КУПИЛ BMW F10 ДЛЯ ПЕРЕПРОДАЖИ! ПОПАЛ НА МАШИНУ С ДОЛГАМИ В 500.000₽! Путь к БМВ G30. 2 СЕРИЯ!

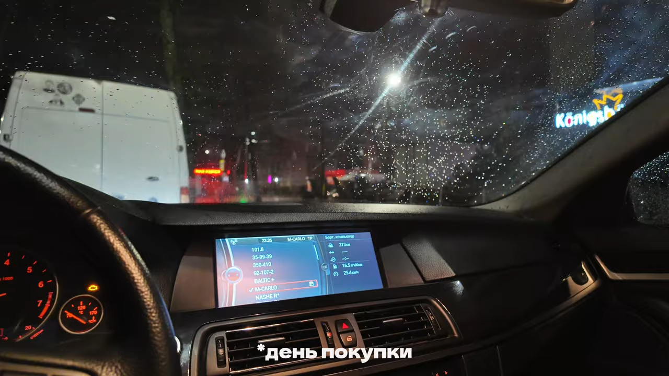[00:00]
Только что забрал машину, время 23.35 У машины 4 владельца, 1 крашеный элемент В принципе, неплохая комплектация с широким экраном Явных проблем нет,